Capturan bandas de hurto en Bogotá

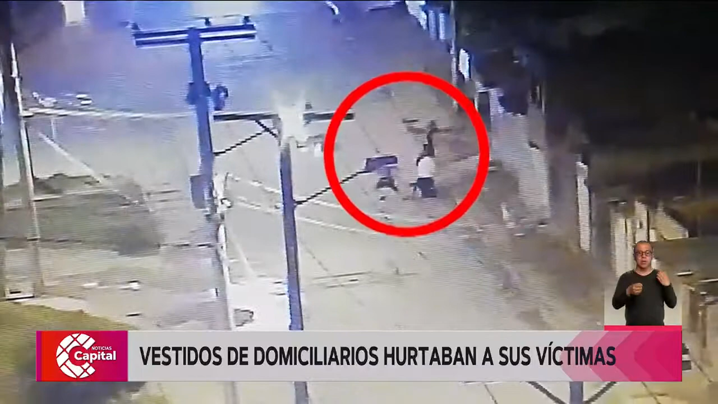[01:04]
Mediante cámaras se observó cómo estos jóvenes entre los 20 y los 25 años abordaban a sus víctimas y los intimidaban. Estas personas se encuentran vinculados a dos eventos delictivos.
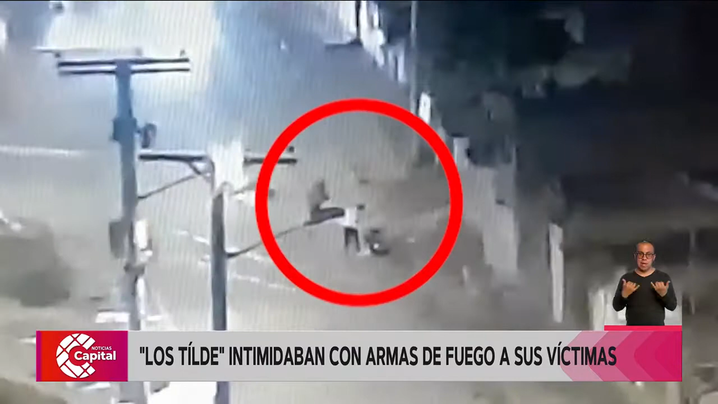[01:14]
Las autoridades continuarán adelantando operativos de seguimiento y